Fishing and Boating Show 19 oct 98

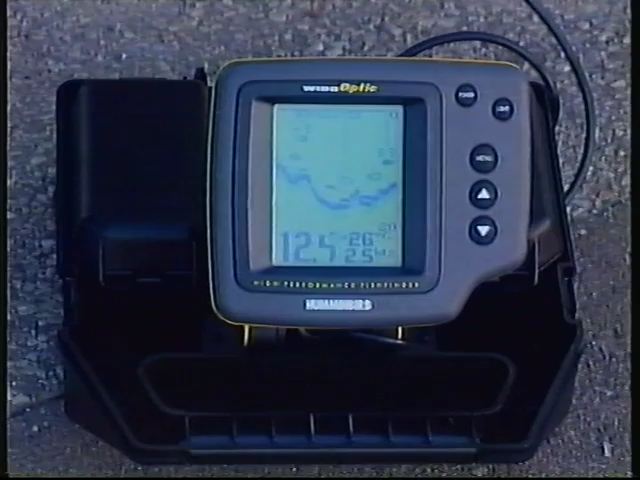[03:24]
which means you can operate this unit in your boat without having to have a 12-volt system, and that's very handy.
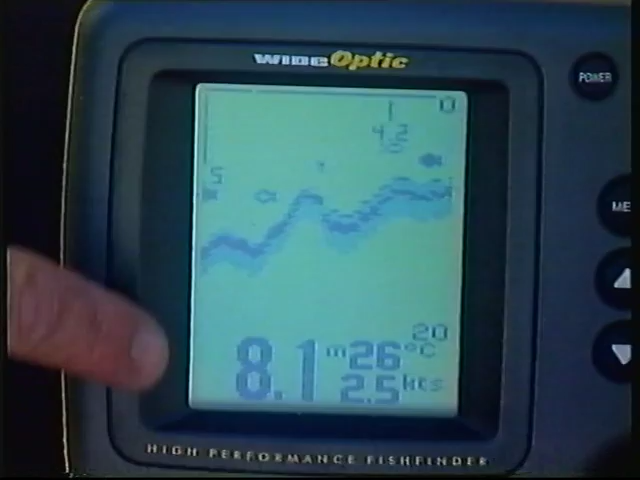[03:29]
On screen: depth 8.1 m, water 26°C, speed 2.5 kn
If you don't actually want to buy one of these compact units, you can go to the guys at Glasscraft and hire one for a day or a week or as long as you like, and that gives you the try before you buy option, which is a very good idea.